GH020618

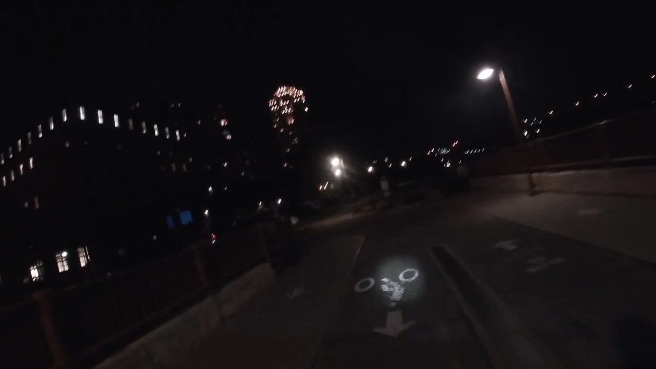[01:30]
So you can go up that way, but it's kind of tight for two.